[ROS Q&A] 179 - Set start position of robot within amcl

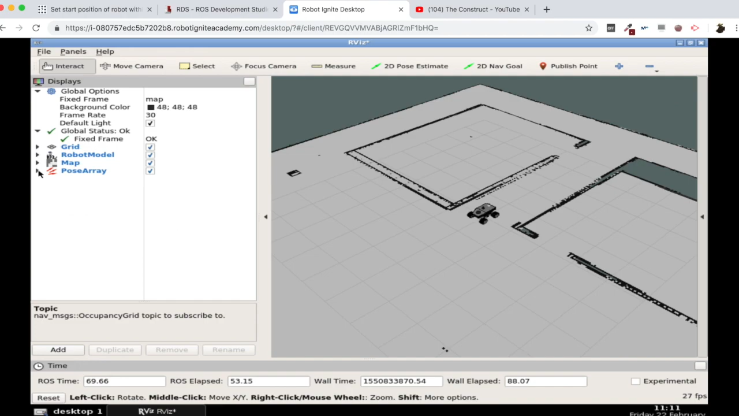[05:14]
To the particle cloud topic. There we have it. So there we have our robot localized. And here. And yeah.
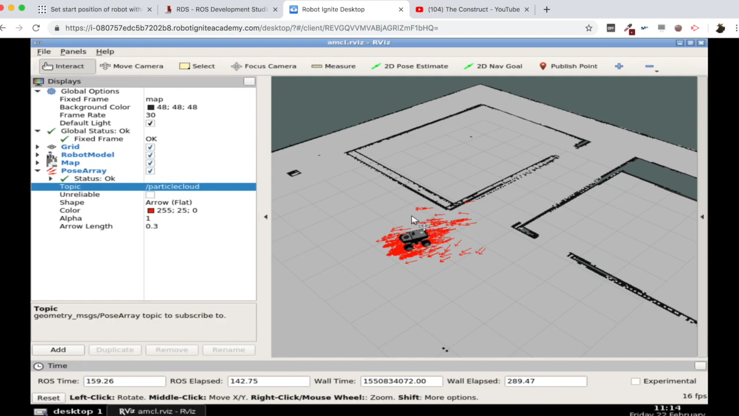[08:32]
My position is. Is updated. It's now. Here. It's not. Here. At the start. Anymore. But. What happens. If I now. Stop. Everything. And.
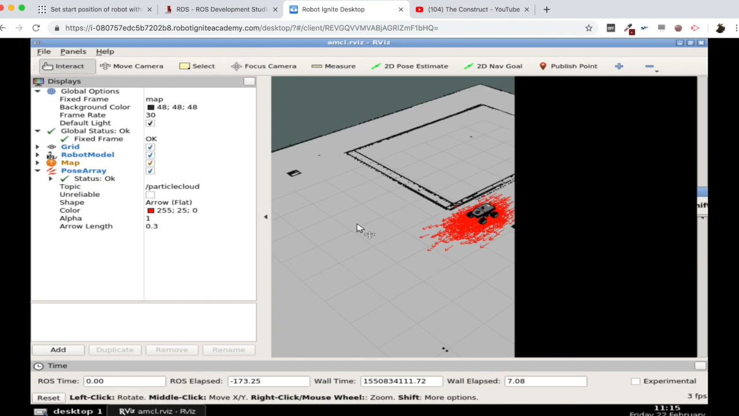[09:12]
Okay. So as you can see. The robot has. It's. The robot. Went back. To his. Initial state. Yeah. To the zero zero.
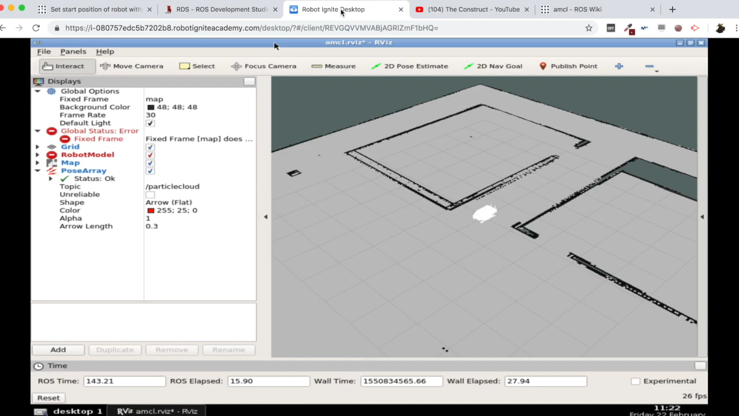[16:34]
There. It. Goes. So. As. You. Can. See. Now. My. Position. Is. Not. Set. To. Zero. But. It. Still. Has. The. Last.
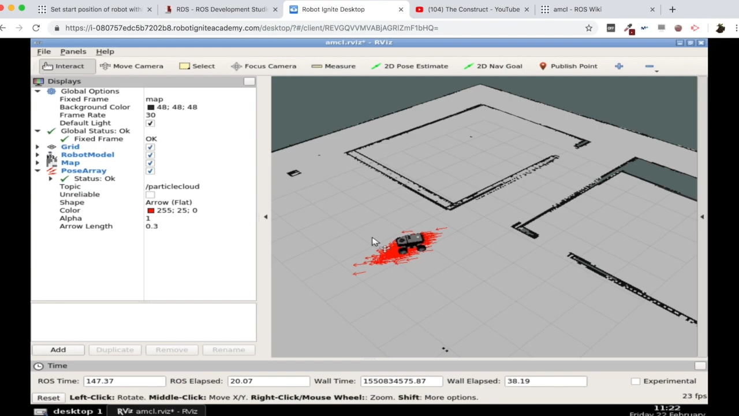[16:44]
Position. The. Robot. Hat. When. I. Stopped. AMCL. Yeah. And. If. We. Come. Here. The. Parameters. We. Can. But.